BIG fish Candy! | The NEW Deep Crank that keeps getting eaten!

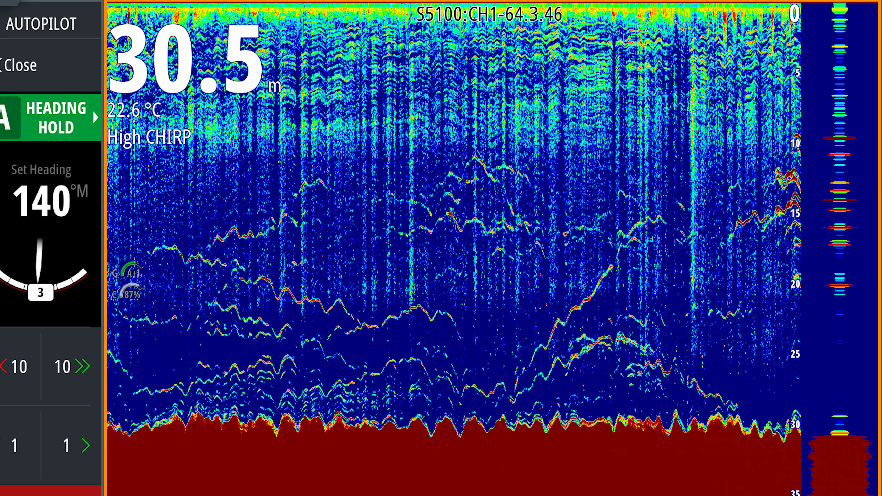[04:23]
On screen: depth 30.5 m, water 22.6°C
There's a few fish on the sounder there.
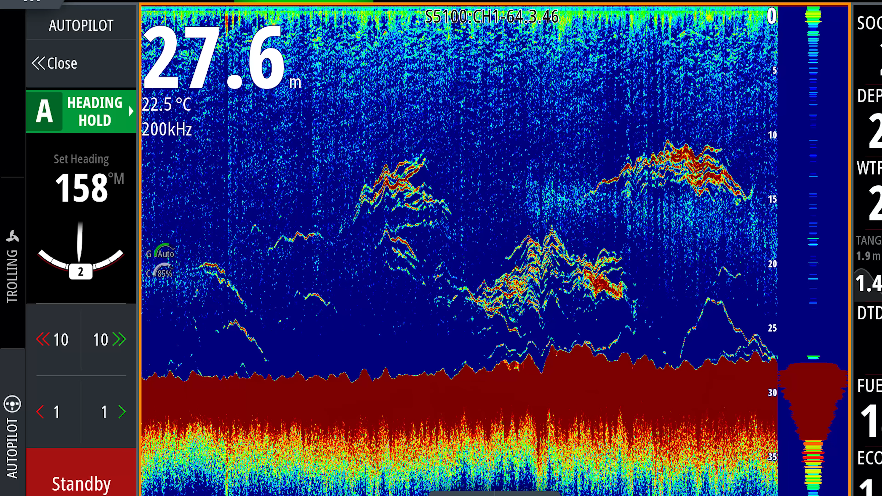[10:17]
On screen: depth 27.6 m, water 22.5°C
More fish on the sounder here. Unfortunately, it wasn't all right at all, as the rest of the dawn bite period passed by without another touch.